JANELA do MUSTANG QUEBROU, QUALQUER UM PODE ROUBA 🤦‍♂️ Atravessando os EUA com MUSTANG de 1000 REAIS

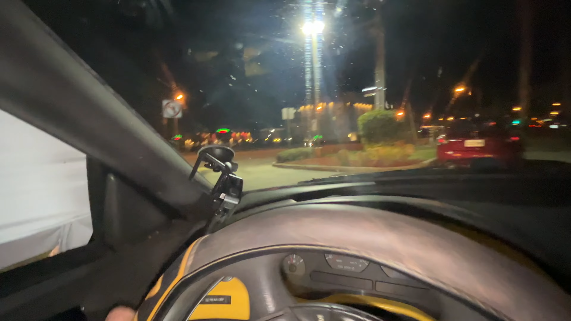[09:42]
Não consigo ver nada Nada Agora que eu tô percebendo O quão importante É um vidro